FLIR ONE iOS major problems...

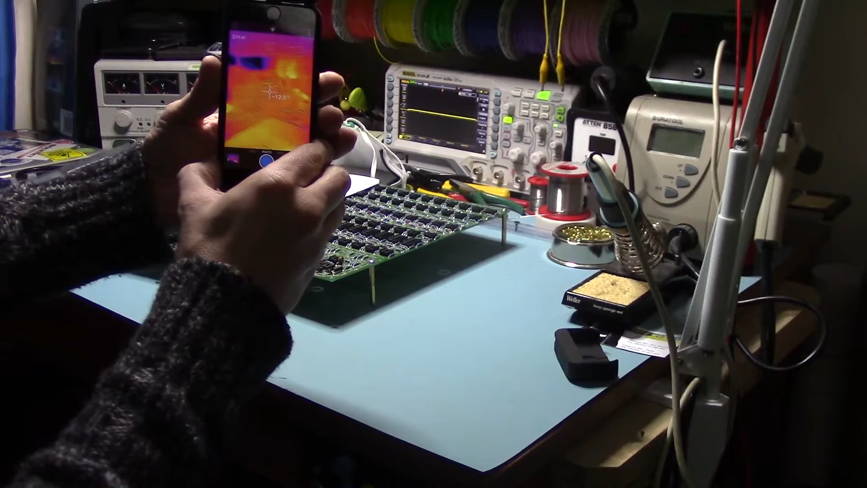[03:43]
I'm just going to pan around here and I hope you can see this, see that glitch and it flashes, yeah, now this happens in every mode, so, and it's often, so you cannot do a video, you cannot do, you cannot record video with this, if you just wait a moment, it will go back to the, let's change the temperature,
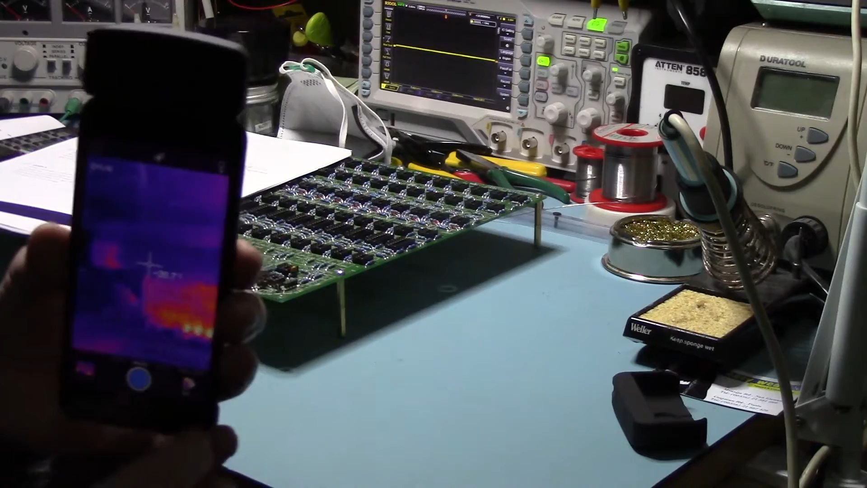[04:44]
okay, so, yeah, there's the glitch, there's a flash, okay, so, that's three times in a few minutes, right, now, there is a way to cure this, you can go into the,
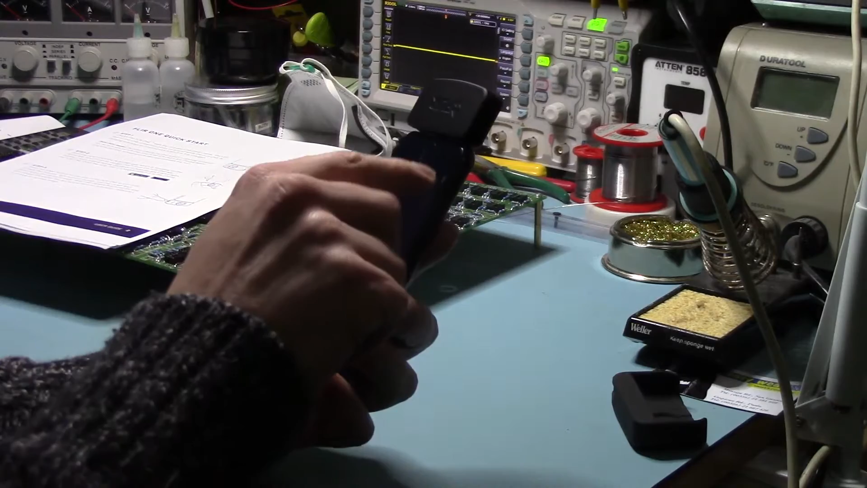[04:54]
um, the settings and you can click on automatic calibration and switch it off, now, that will disable the,
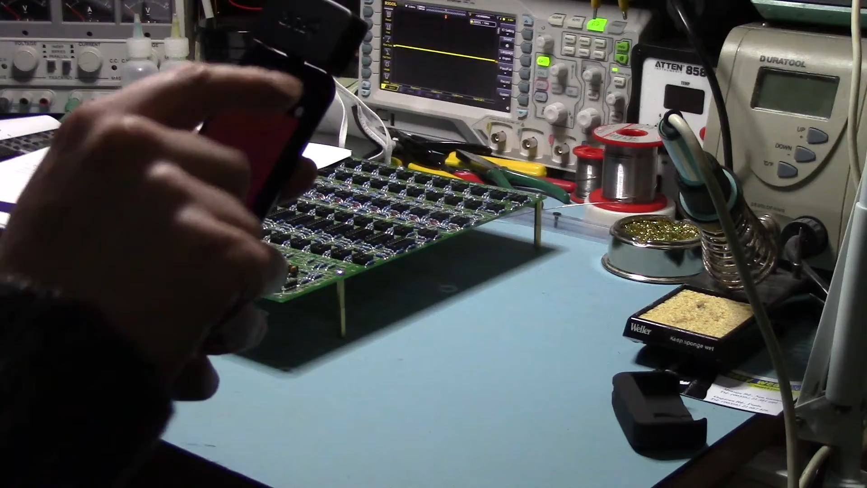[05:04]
the glitch, you won't have the glitch anymore,
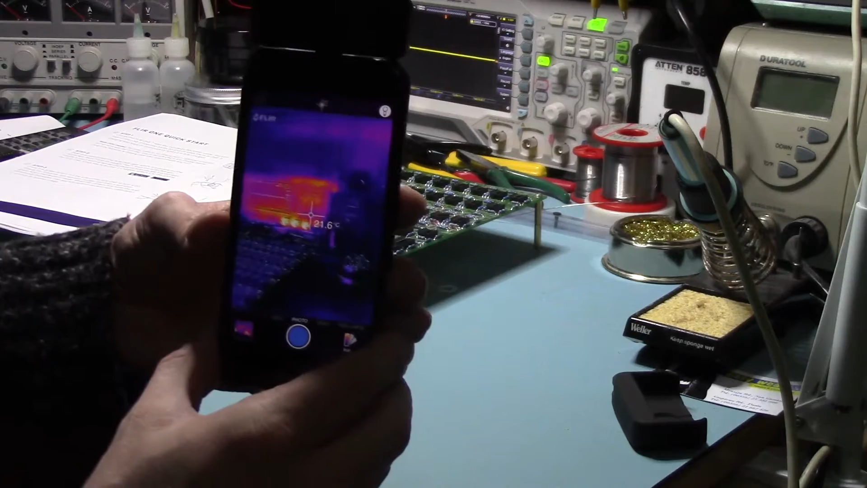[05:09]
but then what happens is, when it needs to calibrate, so, let's just change the, I'm just going to move it up, so, it's in, and down to a different temperature range,
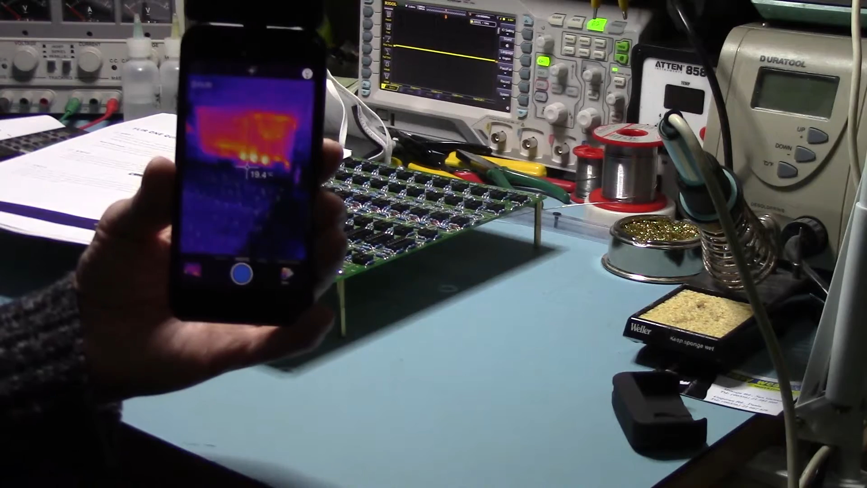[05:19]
when it actually needs to calibrate, what happens is, I mean, you can see there now, it's, it's fine, it's not doing that glitch at all, um,
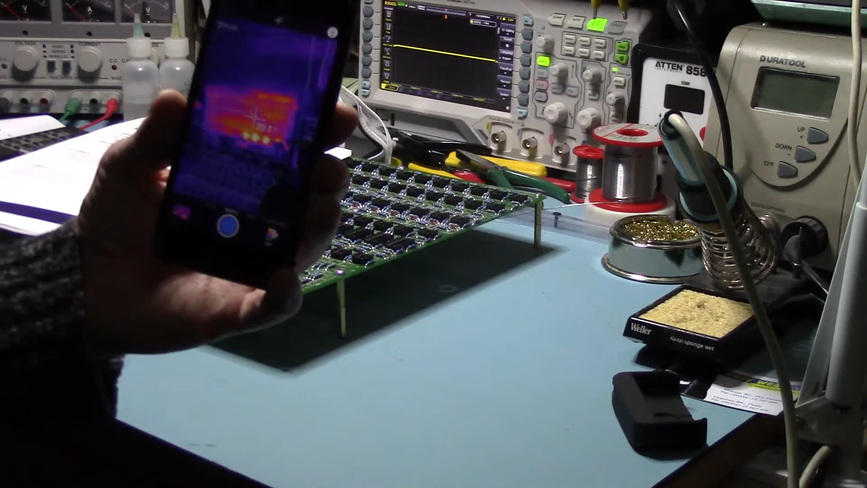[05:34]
but what happens is, there you go, this is the light here,
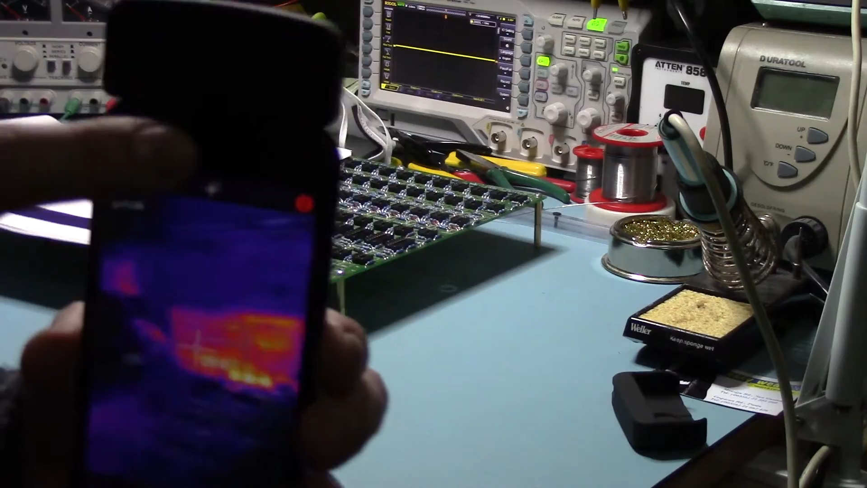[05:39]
now, I'm going to just move this in, now, I'm not sure if this is going to auto focus or not, um,
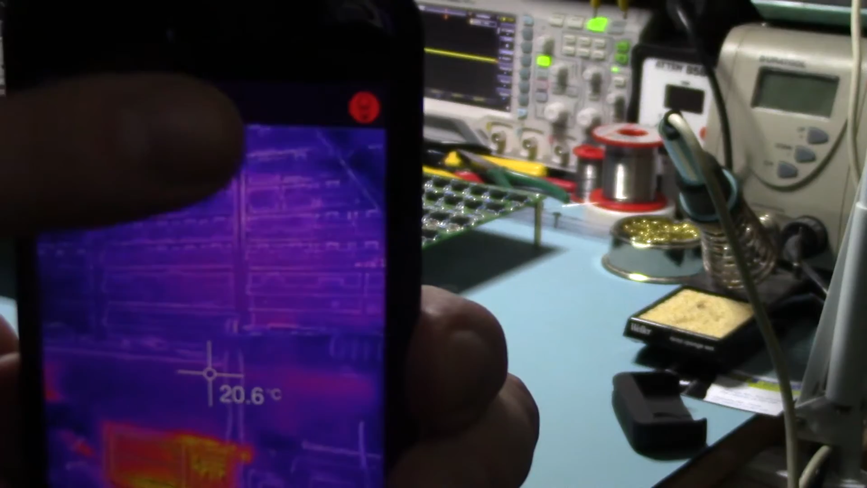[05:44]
On screen: spot 20.6°C
yep, you see this light here, now, you have to manually calibrate, so, you click that,
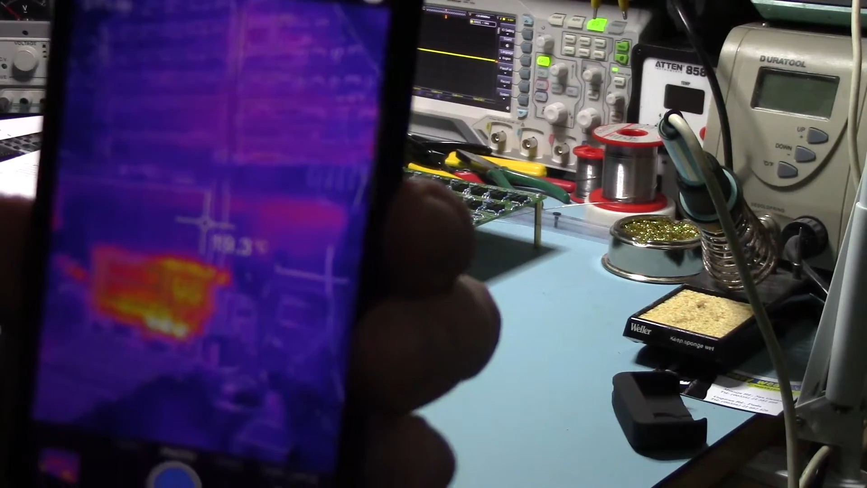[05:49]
and what happens, eee, you get the glitch in the flash, so, whichever way around you do it, okay, you get a little bit more time, if you do the manual calibration,
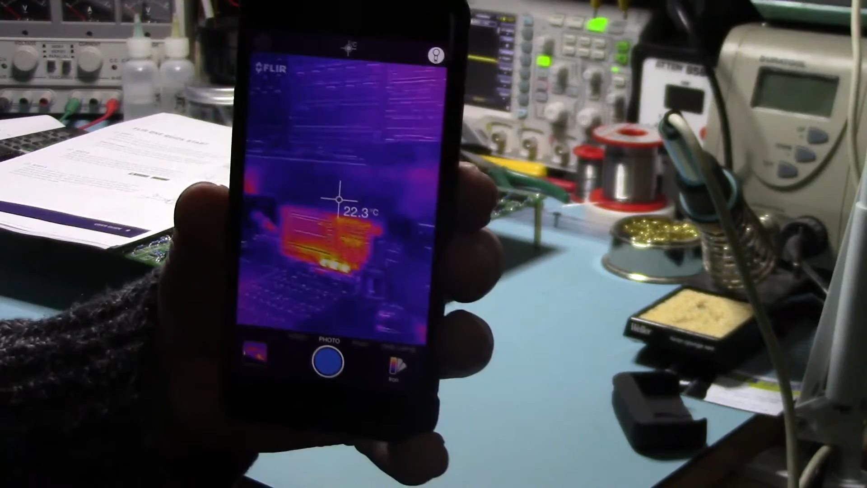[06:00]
On screen: spot 22.3°C
um, but then you have the problem of, obviously,
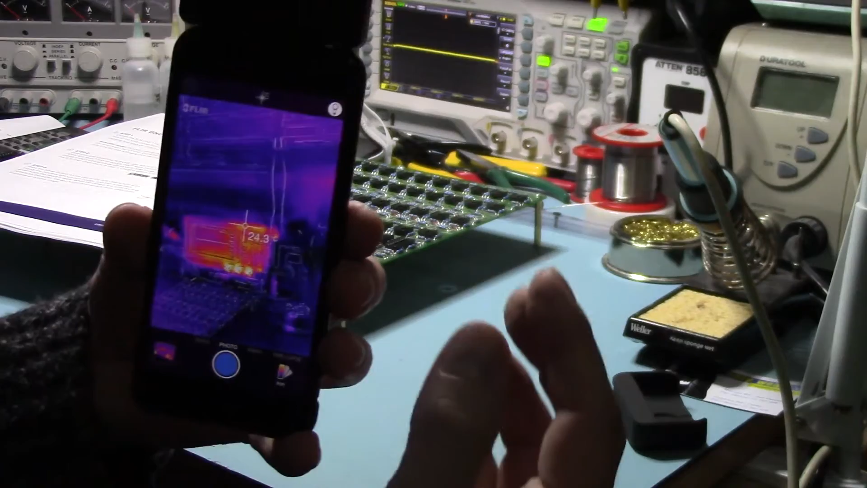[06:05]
On screen: spot 24.3°C
it's not calibrated, and you're going to, um, it's going to mess up, and it's not going to read the temperature properly,
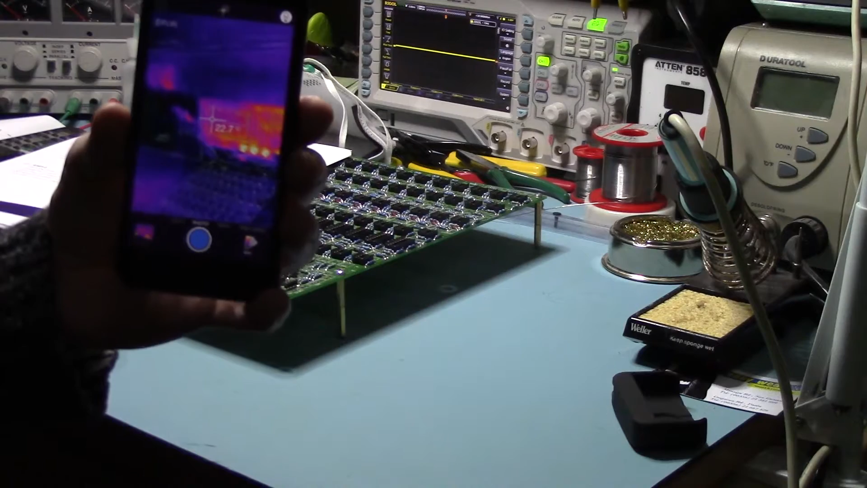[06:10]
um, so on and so forth, now, for a lot of the projects that I do,
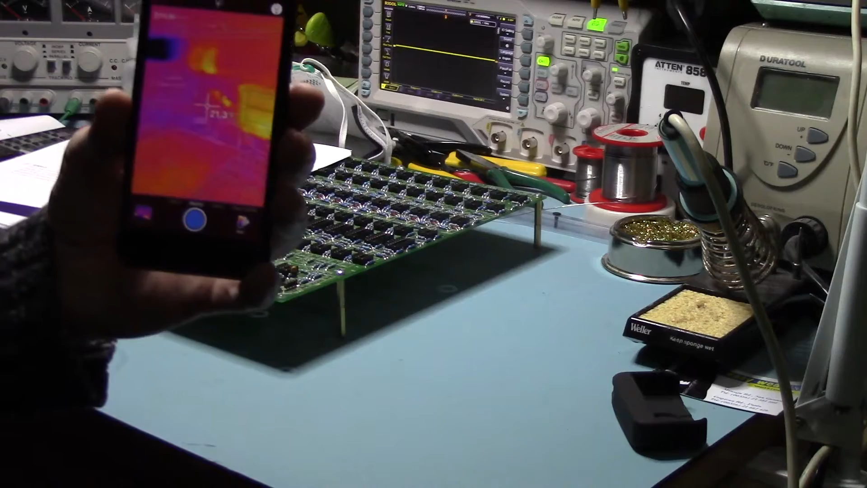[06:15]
I don't need pinpoint accuracy on the temperature, but, um, but that's not the point of the exercise, the point is, um, it, you get this flashing, and it makes it impossible to record a video,
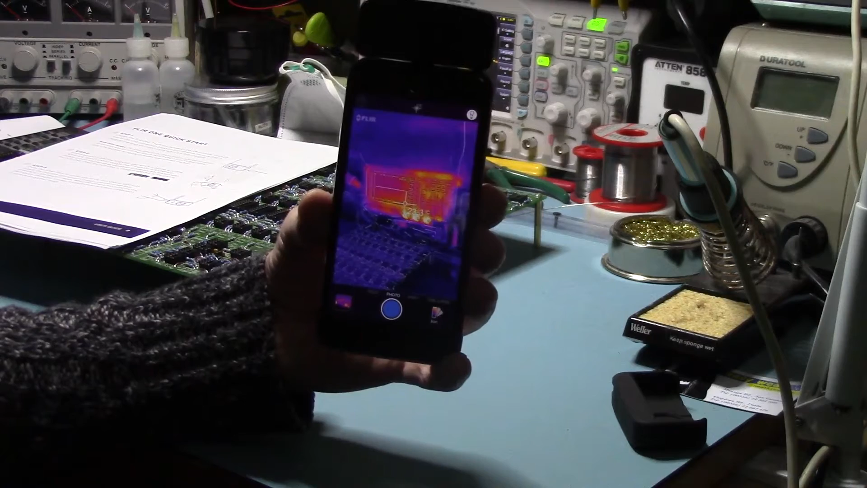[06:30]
because it's, uh, it flashes all the time, I've emailed FLIR, uh, the company that makes this camera,
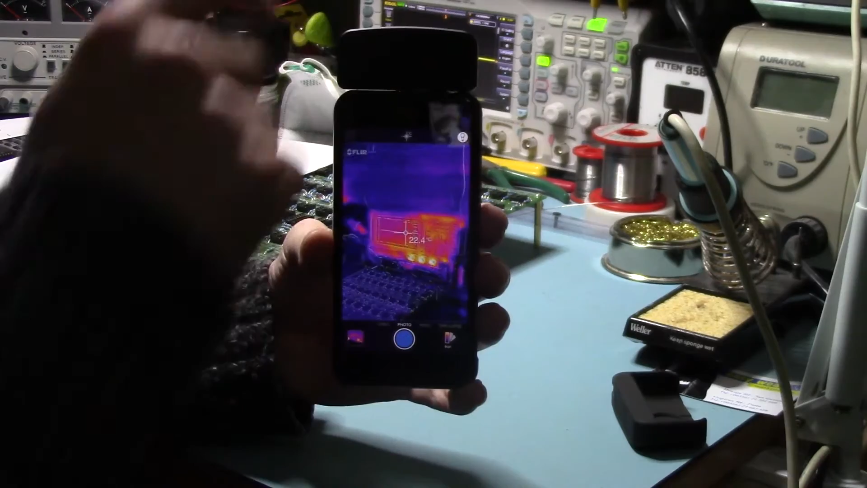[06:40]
and I'm waiting for a response, now, hopefully, um, they will get back to me, and they will resolve the issue, there's probably something that I've not done at my end, there's probably some, a problem with this particular unit, it could be that, it, I might need to send out a replacement, um, unit,